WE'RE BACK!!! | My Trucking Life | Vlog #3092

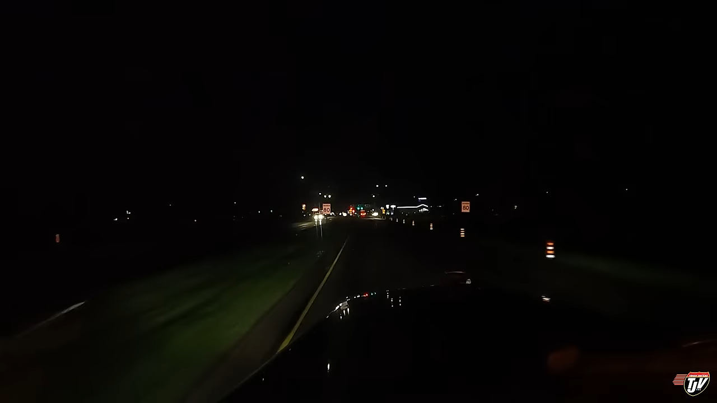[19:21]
Highway 1 and N. Turn right in 130 meters. Rolling into Brandon. My fuel light just came on about five minutes ago. Old Blue's thirsty. Worked out perfect getting here.
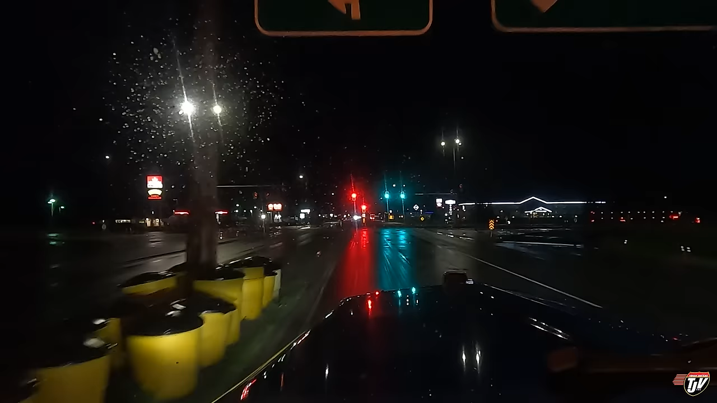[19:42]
It's been a good night. A lot of rain, though. The rain thankfully stopped about a half hour ago. But I thought I'd be fueling up in the rain. So this is nice. Petro Pass. You have arrived at your destination. On the left side, 210 Highland Avenue.
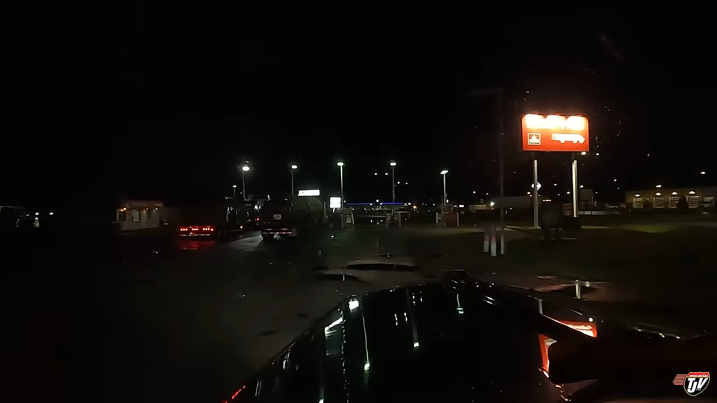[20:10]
I'm not sure how long I'll drive. I'll probably go a ways yet. I'd like to get all the way to Regina. But maybe I'll get to like Whitewood or something in Saskatchewan.